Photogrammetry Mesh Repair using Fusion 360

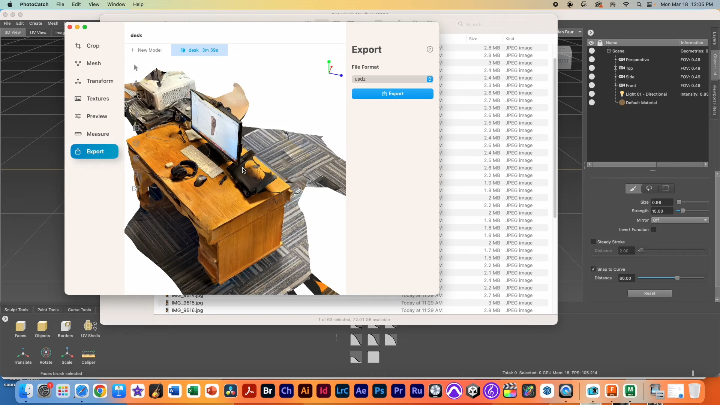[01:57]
So obviously this is not the best scan.
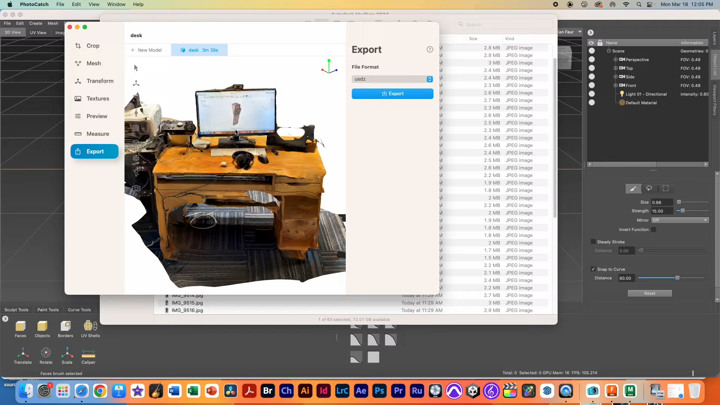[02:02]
Let's go ahead and like clean it up so we can use it. So the first thing I'm going to do is go into the crop area, sorry, transform area.
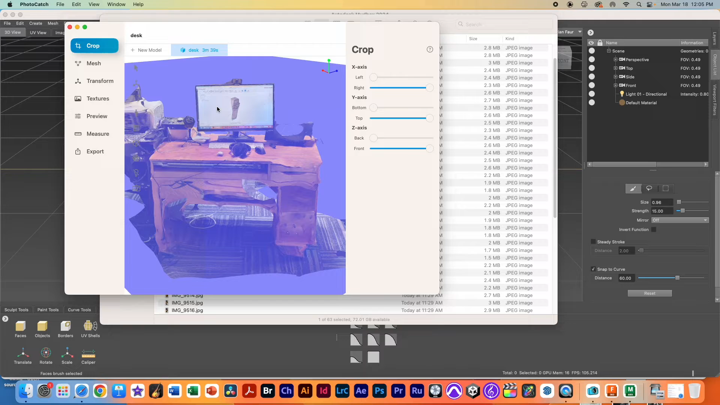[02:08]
And what I'm going to do is I'm going to try to,
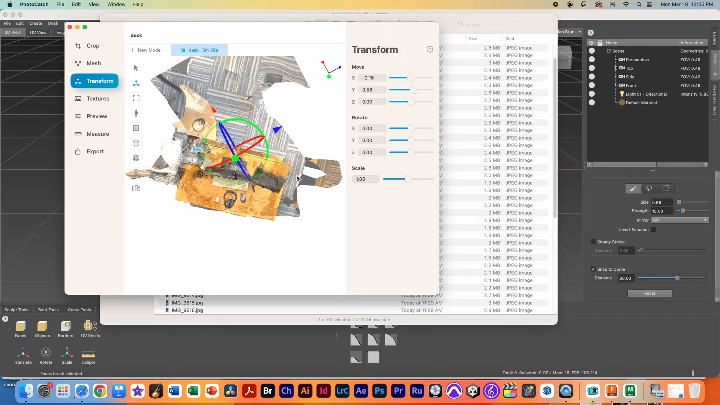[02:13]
I'm going to turn this grid on and I'm going to rotate this so that it makes the grid is kind of oriented correctly because we're going to rotate this so that we can crop things. Currently everything is taken at some weird angle based on the room. So once I've got everything kind of lined up, I'm going to grab my green circle
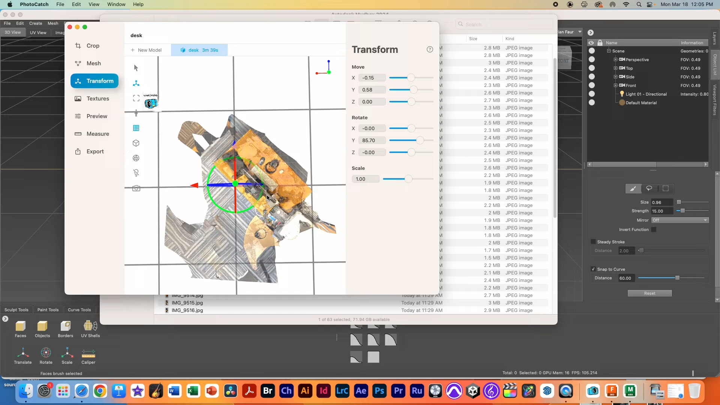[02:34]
here and I'm going to try to get the desk to align with the grid that we see here.
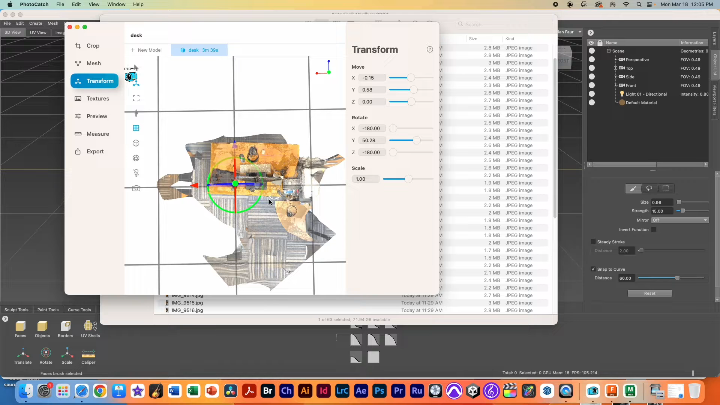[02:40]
So you can kind of see it's pretty close like that. Zoom out so you can see it here.
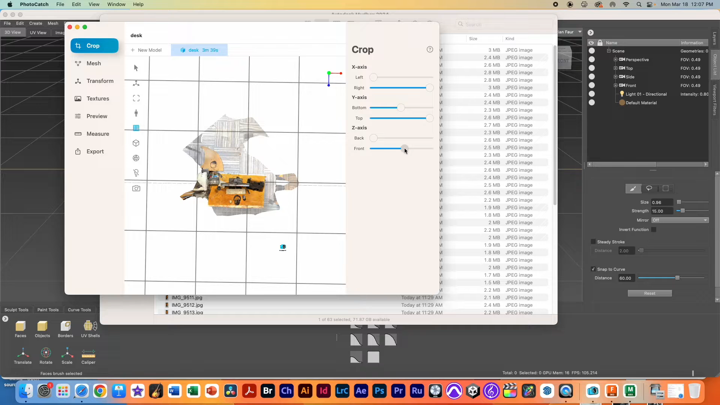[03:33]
So I'm going to crop the front so that it's like right where the desk starts and the back. And I'm just doing this generally, not terribly accurate, just to get rid of some of the slop.
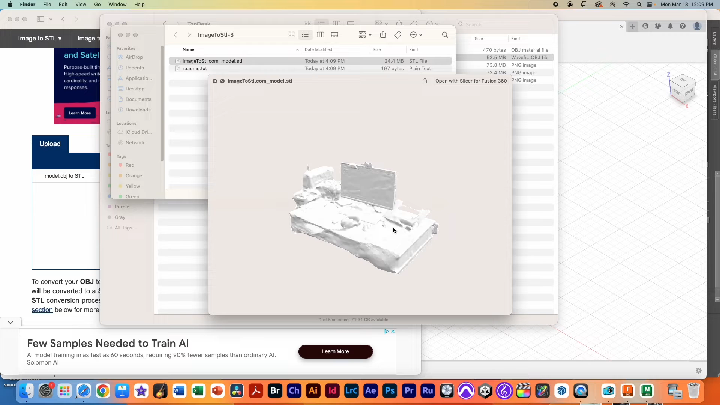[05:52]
Now it's not a great file. You can see it's got some issues because it's not a solid.
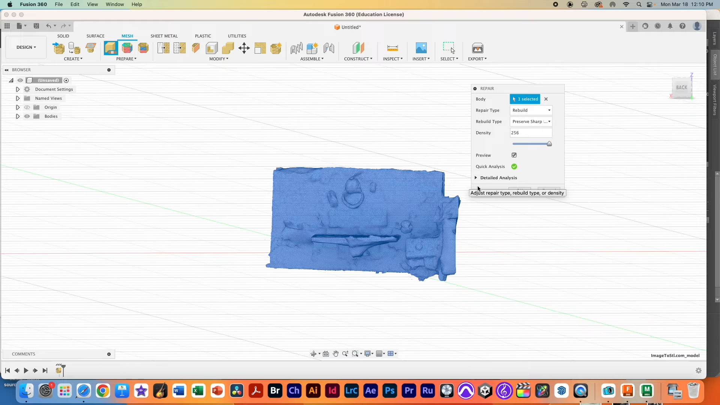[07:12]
you can hit OK and it will repair the object. Hopefully there's enough data in here. You can kind of see there is a little bit of data there.
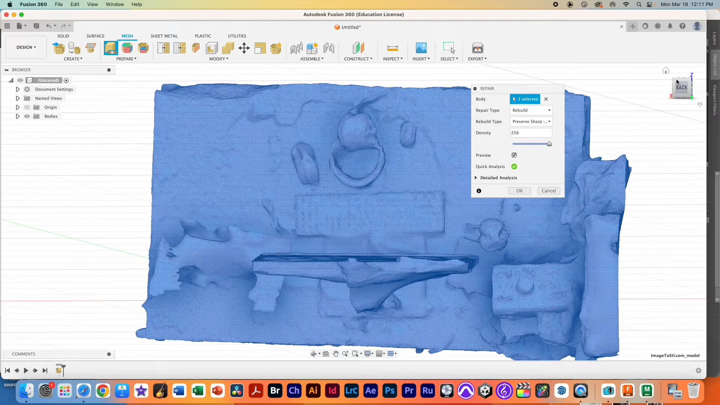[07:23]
And if I just move around, you can see there's still plenty of problems associated with this,
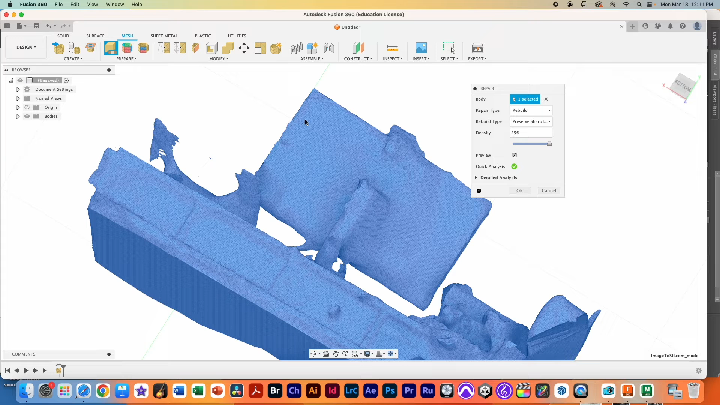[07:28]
like floaters and things that you'll need to bring in the mud box to, to fix.
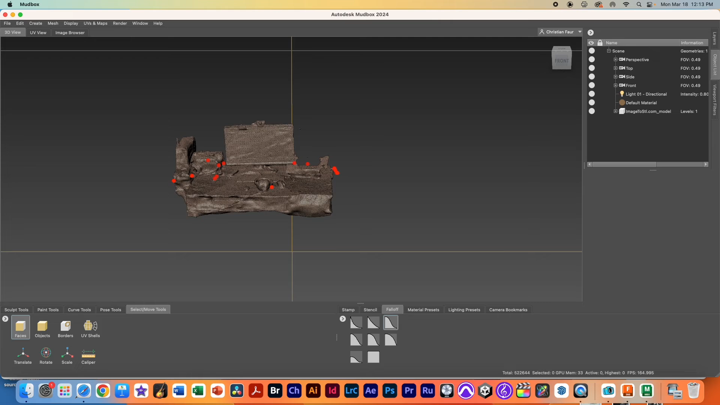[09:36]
Let me just, uh, zoom down here and move around. You can see that there are some things that are floating here.
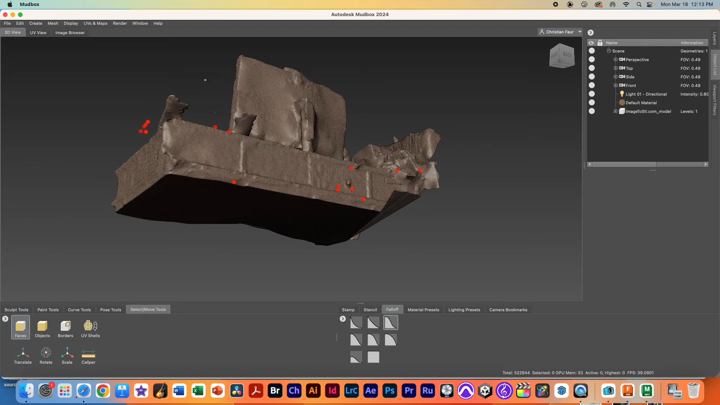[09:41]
Do you see that little floater right here? Area here. There's some floating things here.
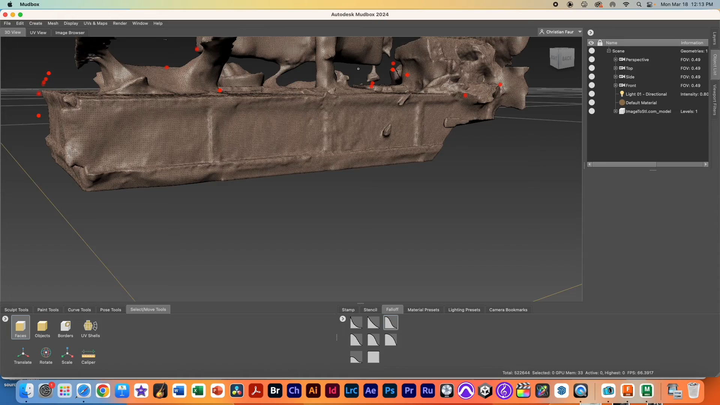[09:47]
Uh, things that are floating that shouldn't be part of this, like multiple pieces and you know that this will not print with those floating objects.